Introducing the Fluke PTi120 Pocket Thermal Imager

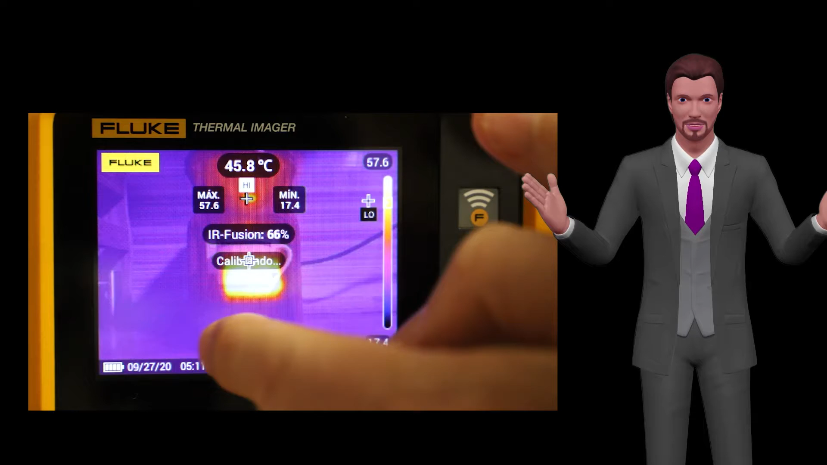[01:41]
On screen: spot 45.8°C
perfectly aligned pixel by pixel. The transparency of the infrared image can be adjusted from 0 to 100, simply by moving a graphic cursor on the touch screen. Just above the visible light camera is a flashlight for capturing photos with the visible light camera in poorly lit areas.
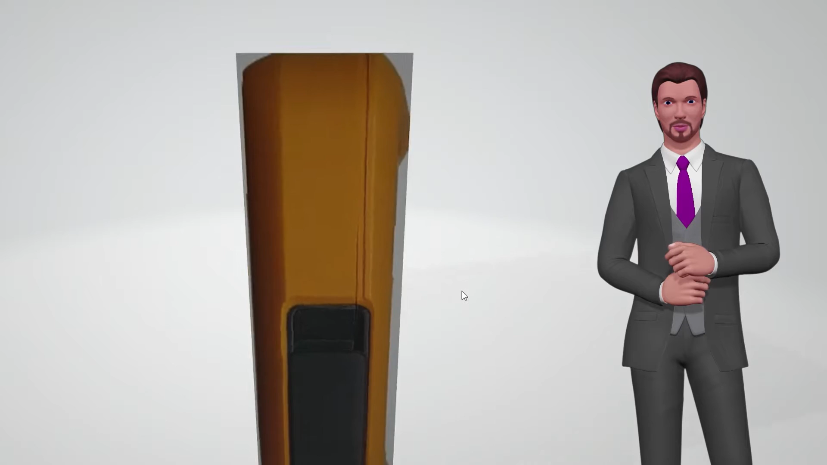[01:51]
This is very useful if, for example, you have to work in an electrical panel with little light. If we rotate the camera,
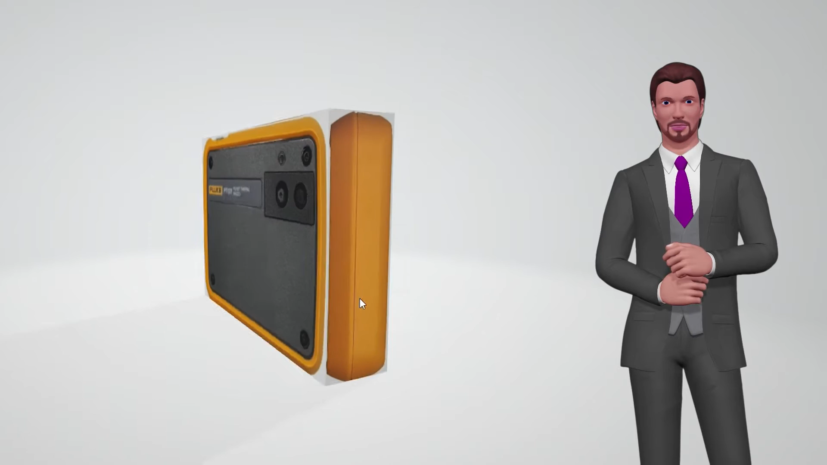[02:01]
we can now see the display area of 3.5 inches and 320 by 240 pixels. This display is tactile so we can access the camera menus simply by touching the screen.
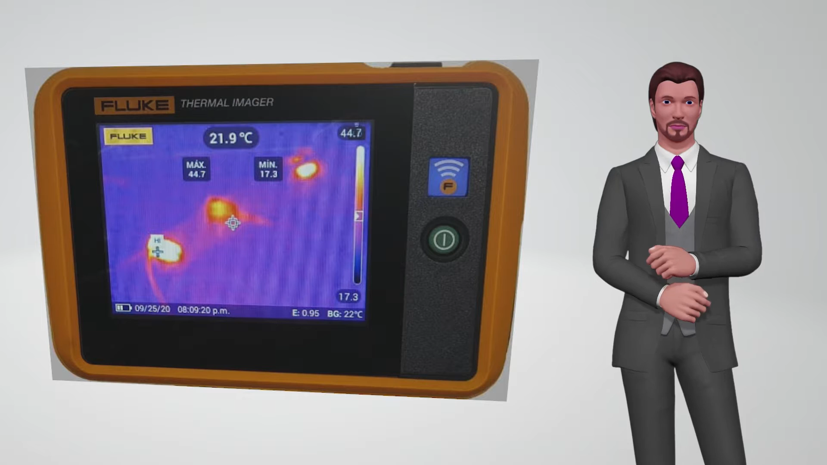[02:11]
On screen: spot 21.9°C
On the right we can see the green on and off button, and above it, an LED indicator that shows us when the camera has Wi-Fi connectivity activated.
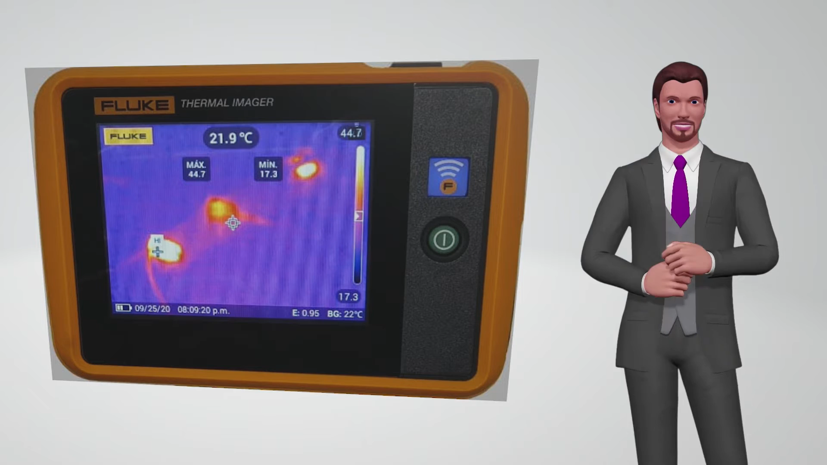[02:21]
On screen: spot 21.9°C
If we now see the camera from above, on the right we can see the image capture button.